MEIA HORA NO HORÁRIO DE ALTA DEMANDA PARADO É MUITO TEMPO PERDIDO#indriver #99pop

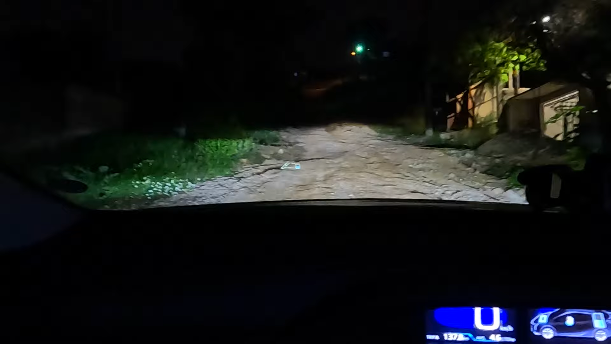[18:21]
Deixa eu apagar a luz aqui do dentro que acho que fica mais fácil. Olha só. Eu vou ter que sair daqui de reta, gente, ali, ó.